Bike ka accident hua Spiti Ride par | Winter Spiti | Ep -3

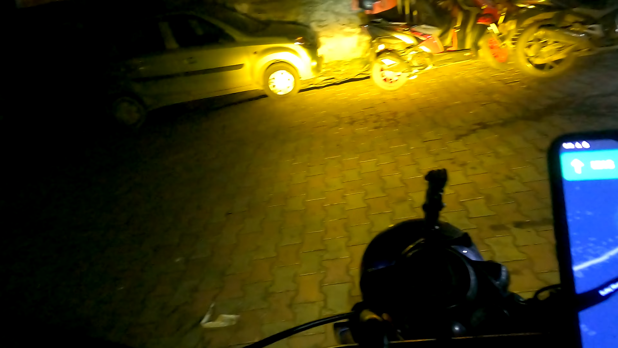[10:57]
अब दिस इंसिदेंट ओमाइग गॉड चले शी तू चलो
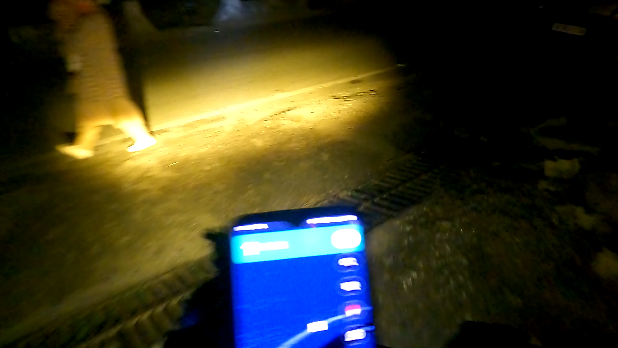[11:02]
क्या है हाँ हाँ पत्थर बत्थर है अरे
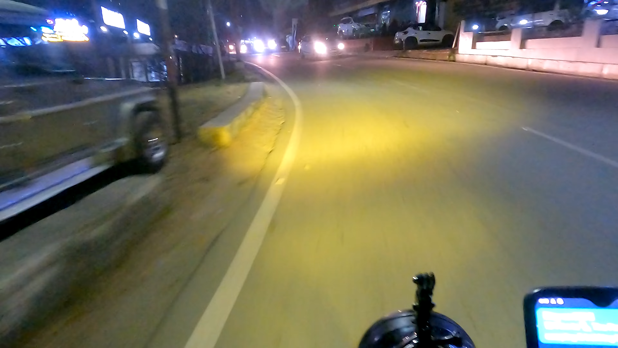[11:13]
तो भाईया वंधेरे में मैं क्या करूं इतना तो रहेगा वाई नीचे का औरो की भी तो लाइट लगी है गाइस इस टैम पे
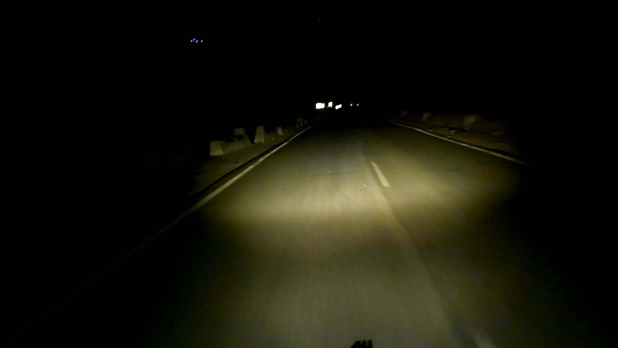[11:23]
6.5 और अंधेरा आपको पूरा दि� अब जहां तक यह मेरी बस लाइट जा रही यह दिख रहा है आपको और आगे का सीन अभी एक 100 किलो मेटर का रास्ता है और यह 100 किलो मेटर सीधा ऐसा ही चलना है मेरे को एक तरफ खाई है तो दूसरी तरफ जंगल वाले पहाड़ और गाडियां एक एक दो दो आ रही है ब
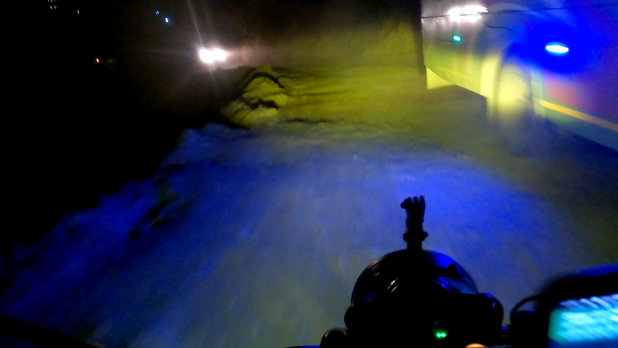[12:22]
तुम ओ भाई देखरो रास्ता एक बस के आने का है सिरफ यहा
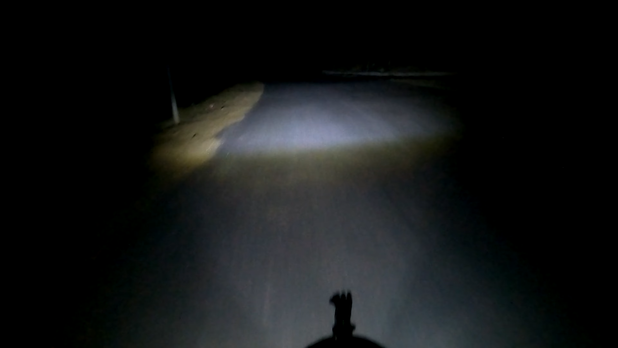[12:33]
में बहुत बड़ी साबाशी की बात तो निये पर कुछ टाइम और संजोग ऐसा बनाना के करना पड़ागी पाड़ना ही पड़ा और नहीं करते तो फिर आगे बढ़नी पाते बाकि यह है कि रोड एकदम बहुत अच्छे हैं लेन बढ़िया है अब मेरे जो यह वाले साइ
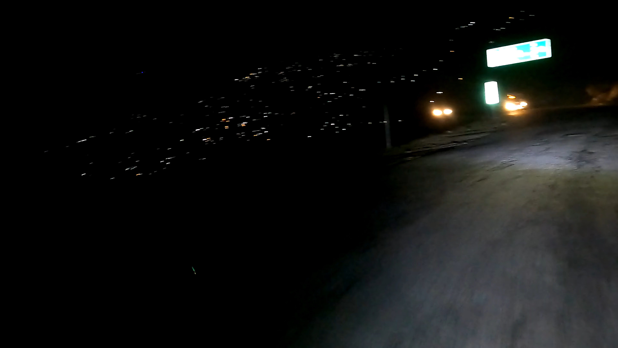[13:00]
सामने है शितल अब ता तुम्हें अच्छा लगेगा ना सामने भारा भारा सा पूरा आगया
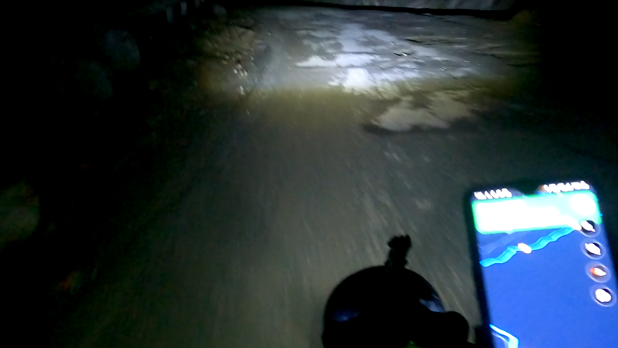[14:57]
जैन सर आगे करनी एंट्री चलो भाई चेक पोस्ट पर अपना काम हो गया निकल गए फिर से आगे और 72 किलोमेटर लास्ट बचा है अभी और दो घंटे का टाइम साड़े
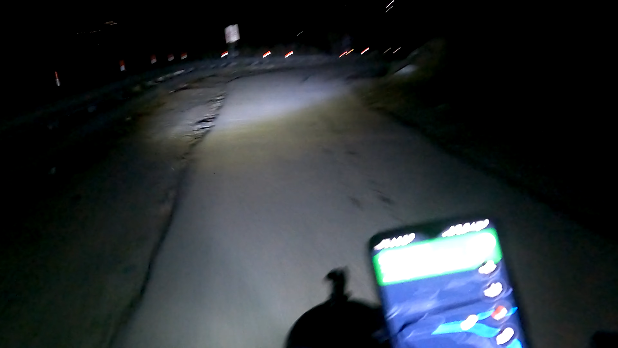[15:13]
साथ बच चुके हैं किन और रोड में चल रहे हैं इस से अधागी डिटेल में आपको भी बता नही
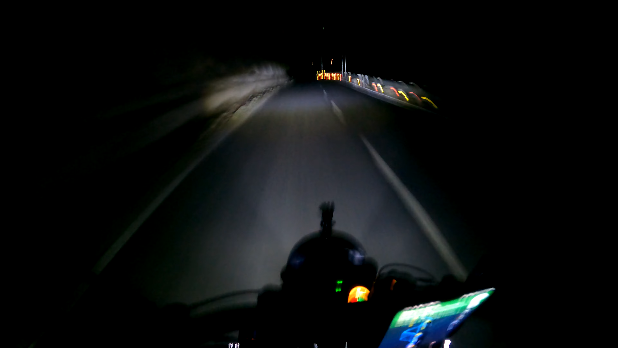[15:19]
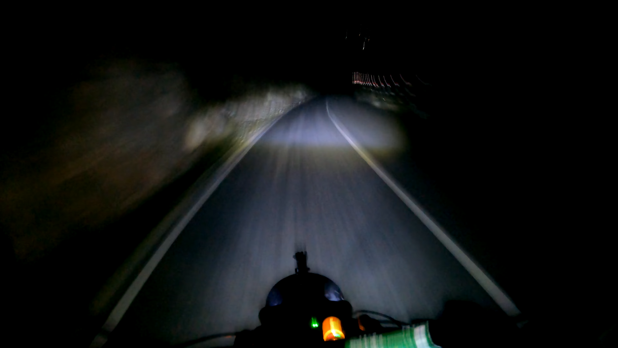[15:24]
गाइस पुलिस वालों ने क्या किया है एक्चुली हमें यह एकदम उपर वाले रस्ते पर छोड़ दिया वहां से नीचे से रास्ता बंद कर रहा था और हम अभी